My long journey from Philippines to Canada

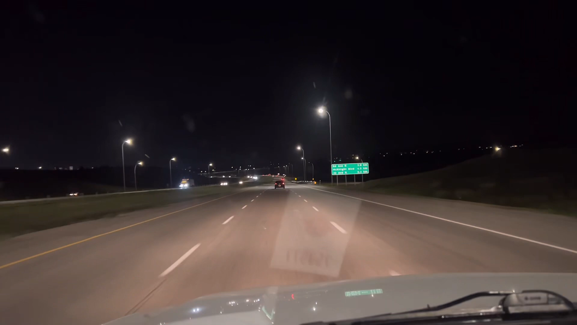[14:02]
Nandito na tayo sa Calgary, guys. Ayan. So, walang traffic ngayon kasi alas 12 na. Na madaling araw dito sa Calgary, Alberta. Okay, guys, see you guys later. Babu, everyone.